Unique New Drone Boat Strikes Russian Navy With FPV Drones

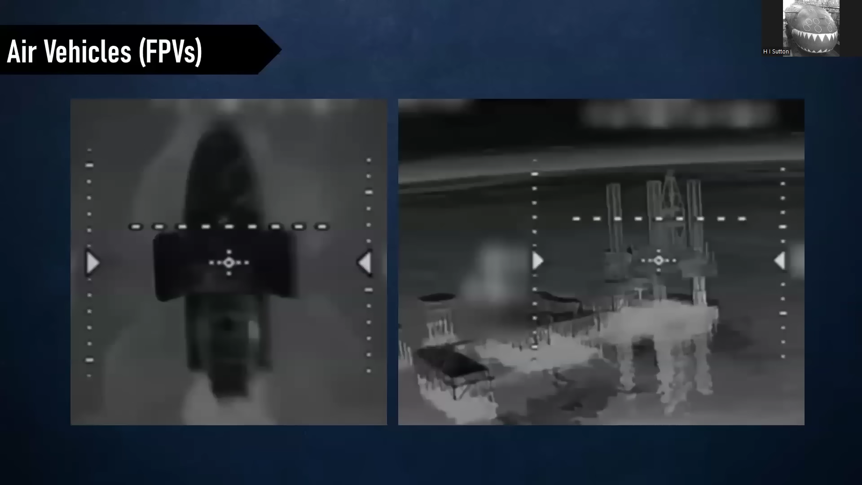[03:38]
The first capability it brings that's unique, or certainly not seen before, is the dictates asking for drones. The left is still from the video where the drone is taking off, looking down at the boat it was launched from.
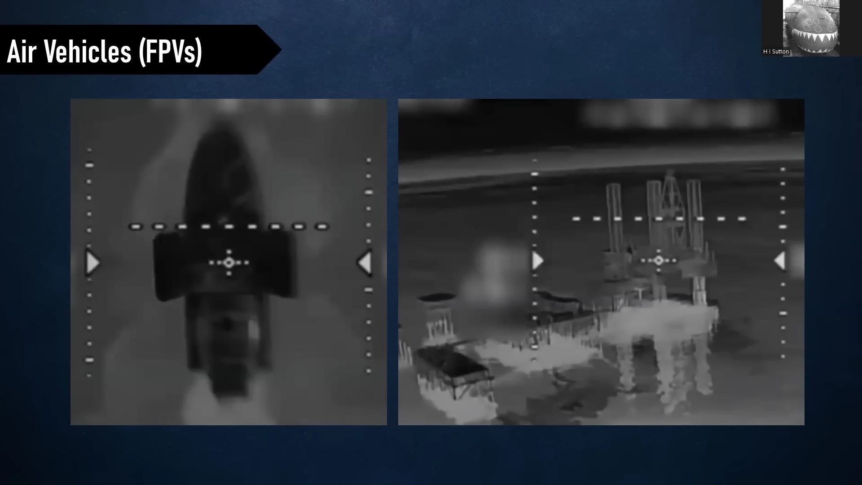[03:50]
That opening in the middle, there's sort of clammed shell doors, and that's where the hang of the FPV drone is. And on the right is a drone's eye view of one of the performances it's attacking.
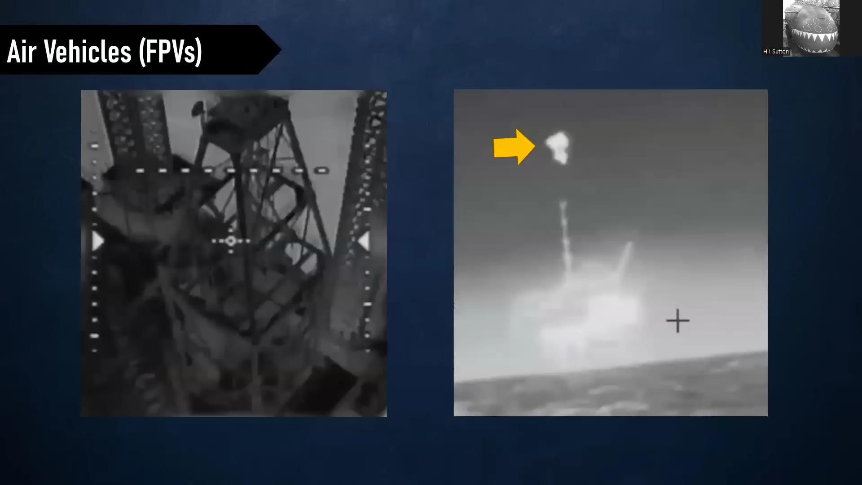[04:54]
Now, those drones were seen in the video being used to make hundred strikes on the sensors, the electronic warfare equipment on the platforms. So they are much more accurate than the weapons we've previously seen USBs with. They also could attack the people on the platform.
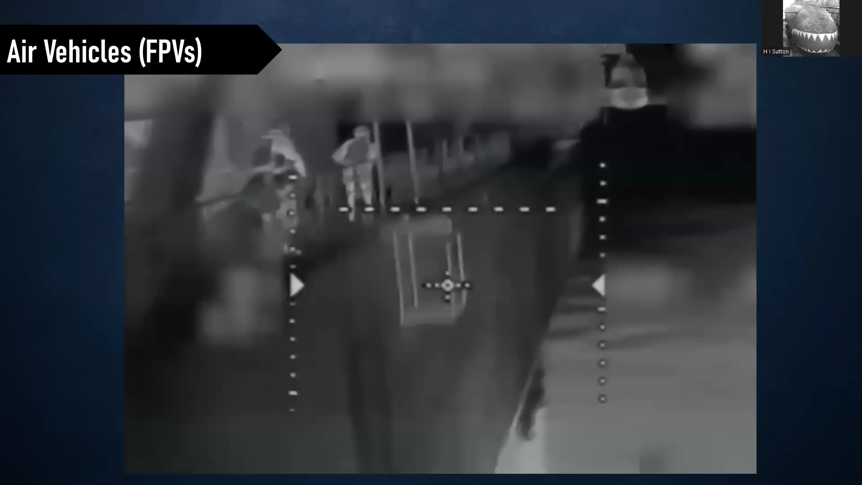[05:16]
These are two Russians, either installing or operating the equipment. I don't think they got away.
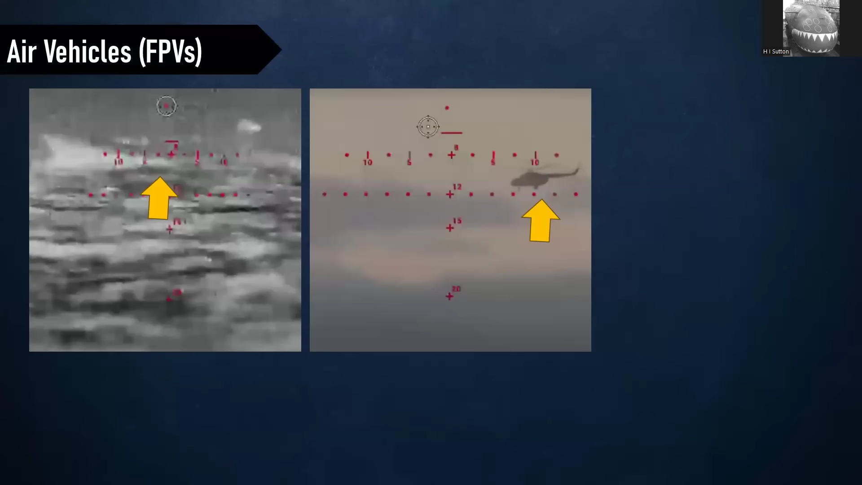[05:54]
I think also those FPV drones could be used to improve the self-defense of the USV. On the left, these are two stills from a used Seababy USV, so a different type of vessel. And it's actually using a machine gun to engage to defend itself against a boat on the left. Not very easy to see, but there's a rip there. And on the right, a helicopter. Much easier to see, of course. How effective the machine gun is? Open to debate. The FPVs could certainly be used the same way against an enemy boat and possibly more effectively.
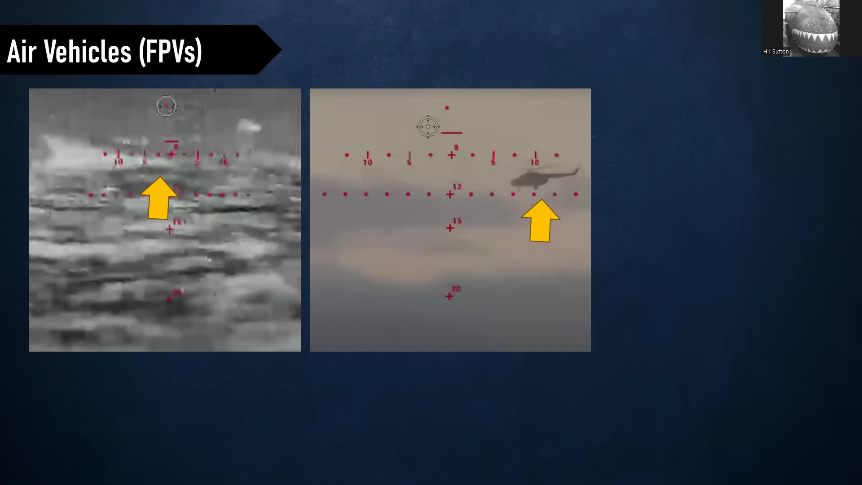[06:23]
And they could attempt to engage a helicopter. How successful? Available. Better than nothing.